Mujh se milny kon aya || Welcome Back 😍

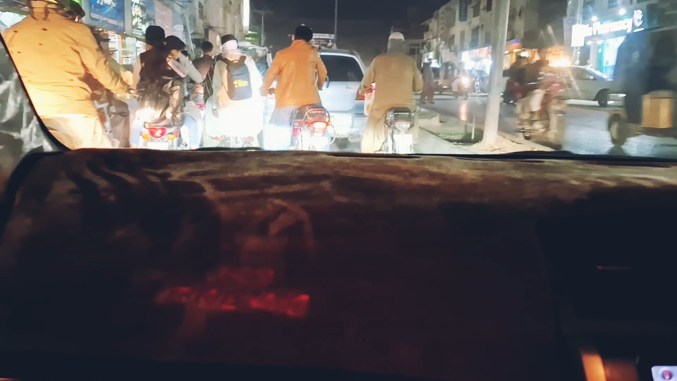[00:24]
उम्मीद है आप सब खैरियत से होंगे, ठीक ठाक होंगे। हाय, ये प्यारा ठंडा ठंडा मौसम और ये फुल मून, अरे फुल मून पता है क्या,
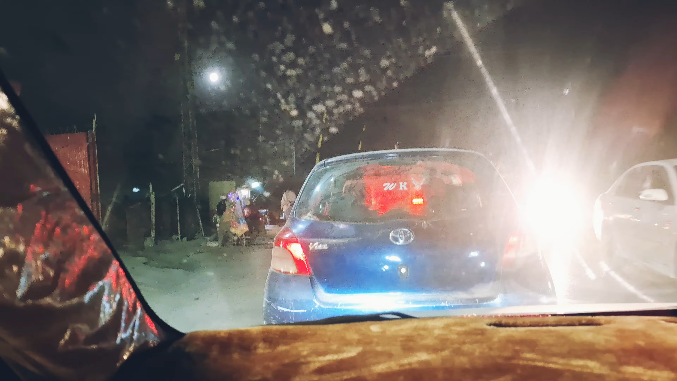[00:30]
ये गाड़ी में थोड़े से डॉट्स हैं, अब चांद पे भी समझो दाग आ गए।